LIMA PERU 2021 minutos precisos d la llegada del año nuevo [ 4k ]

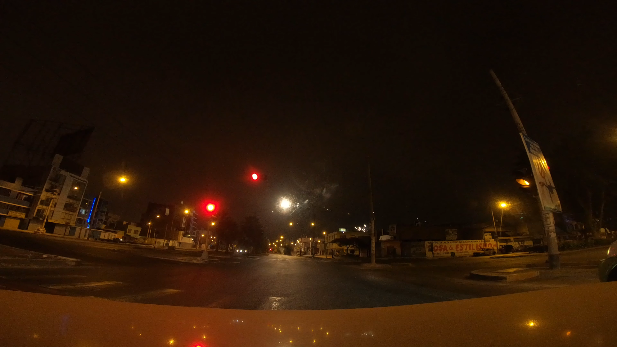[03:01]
Las 12, señores, las 12. Feliz año 2021 para todo el Perú, todo el mundo. Hasta los semáforos se ponen en ámbar.
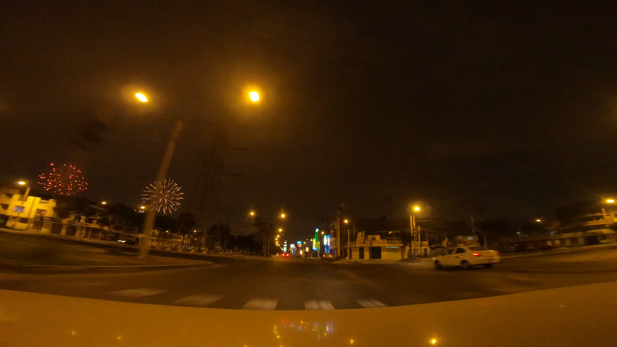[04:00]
Vean el panorama, señores, ya saquen sus propias conclusiones. Seguimos por la avenida Universitaria.
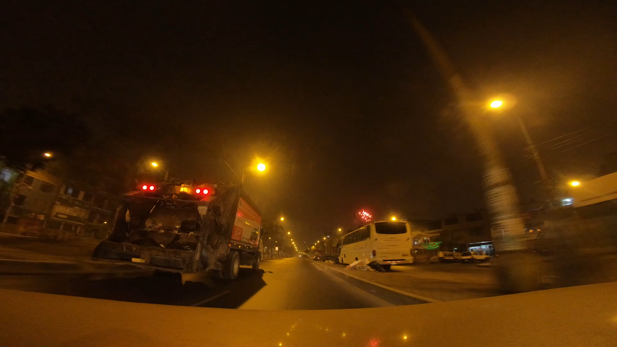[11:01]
Estamos en estos momentos en la avenida Angélica Gamarra. Angélica Gamarra con rumbo a Pilas, Panamericana Norte.